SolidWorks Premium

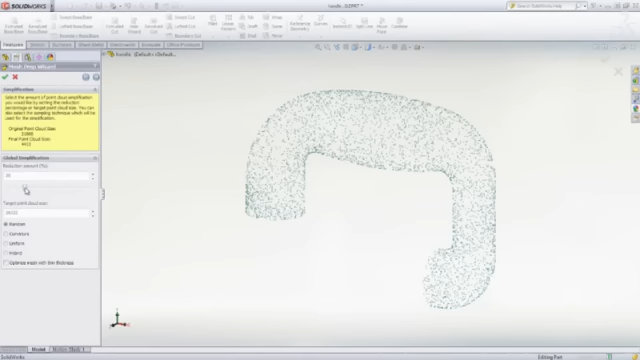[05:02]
The simplification feature can be used to reduce the number of vertices to yield a more efficient mesh. And finally, the model can be smooth to help rectify jagged or unrefined areas.